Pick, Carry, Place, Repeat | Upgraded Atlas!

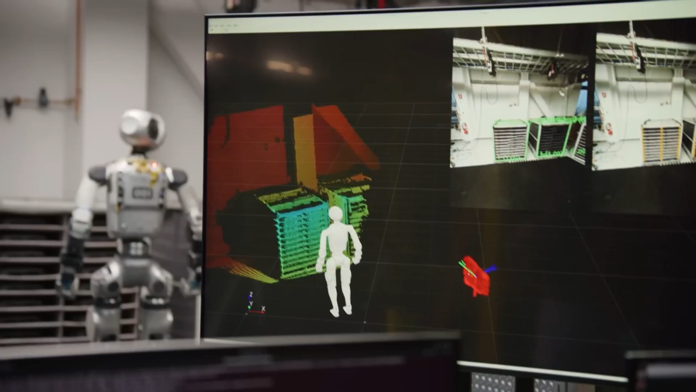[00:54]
No special setup, no custom environments.
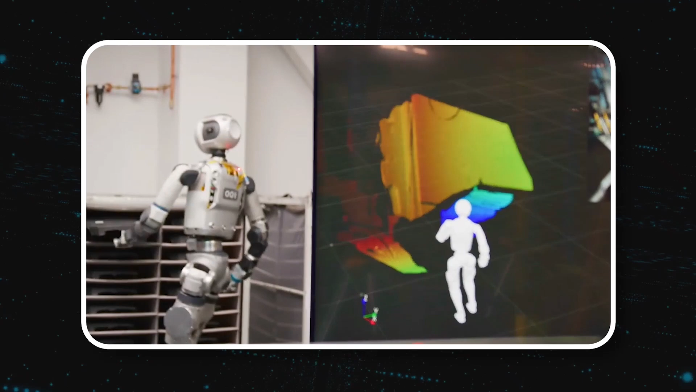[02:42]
Atlas can operate cleanly and efficiently and in industrial settings without the maintenance headaches of its predecessor. But strength and agility are just the beginning.
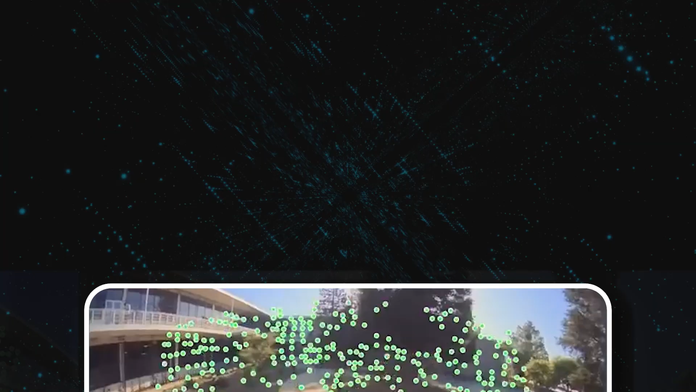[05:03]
to construct highly detailed 3D point clouds.
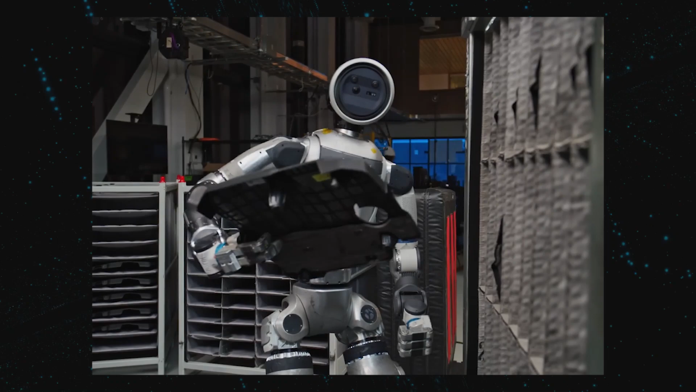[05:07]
Two stereo proximity cameras enhance situational awareness, while a third, angled slightly downward, improves object detection.
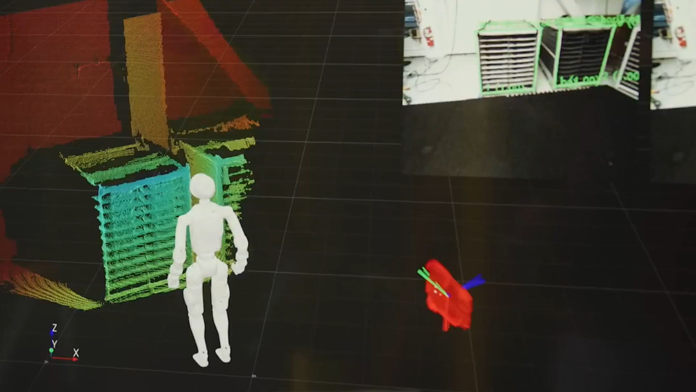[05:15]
This stereo vision system allows Atlas to create composite images of its surroundings,
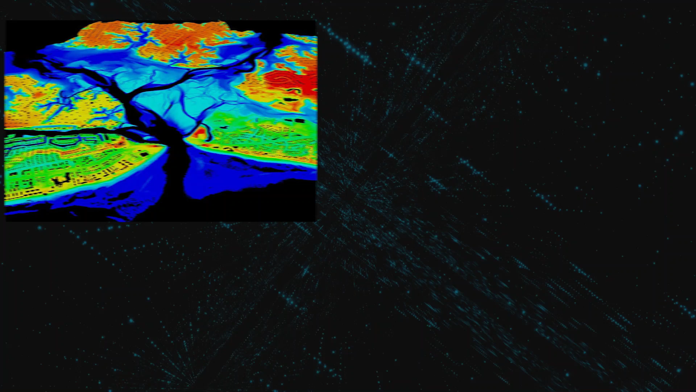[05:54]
By integrating LiDAR and stereo vision,